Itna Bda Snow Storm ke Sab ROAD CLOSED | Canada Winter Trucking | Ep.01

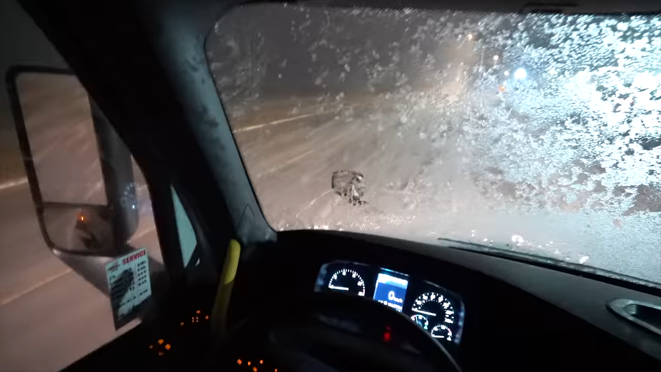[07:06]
सामने से देखो कैसे हवा कितनी तेज आ रही है, अपना चीशा पूरा सुनो से कबर हो गया,